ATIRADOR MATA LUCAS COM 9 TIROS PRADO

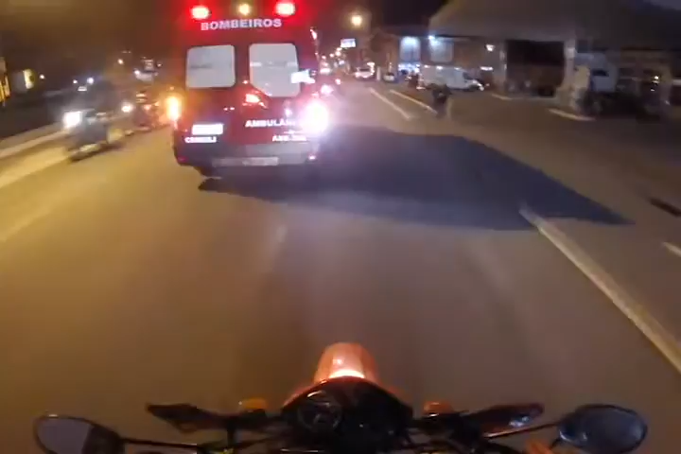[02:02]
salvar essas vidas a todo e qualquer momento. E não é diferente na noite de hoje. Situação preocupante, as informações são que existe um grande número de pessoas acompanhando essa tentativa de homicídio. É um bairro residencial, um bairro importante do município de Nova Friburgo. É claro que existem vários pontos comerciais também nesse bairro.
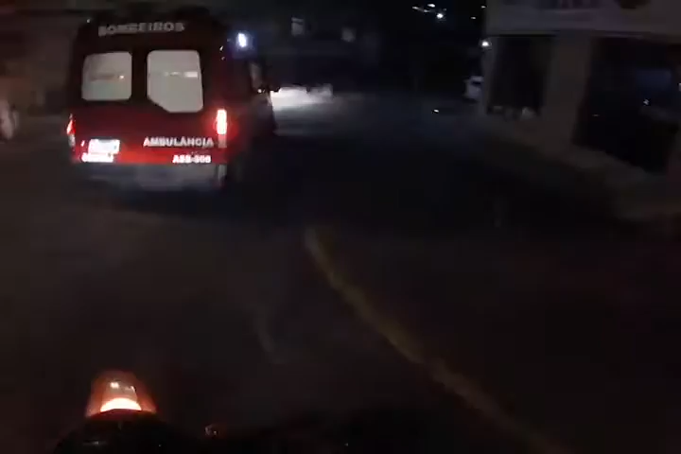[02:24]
E por isso, né, existem também uma grande movimentação dos policiais militares aqui na cidade. E também é importantíssimo que os motoristas, principalmente, abram espaço para que a ambulância possa se deslocar o mais rápido possível.
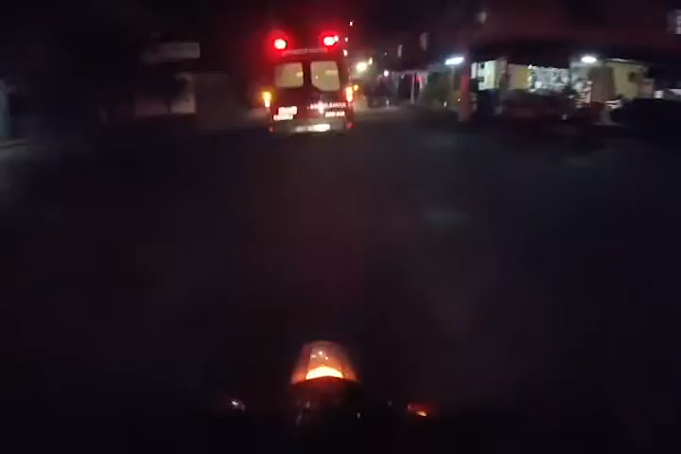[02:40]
Porque, por exemplo, nesse caso é extremo. Um atirador atingiu uma pessoa, um homem, no bairro do Prado. E o Corpo de Bombeiros chega muito rápido.